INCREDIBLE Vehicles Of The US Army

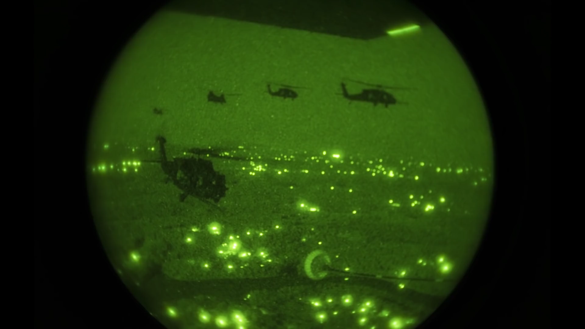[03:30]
Army was ready to order 1,300 individual helicopters. These unarmed choppers, along with their gunship counterpart, the AH-6,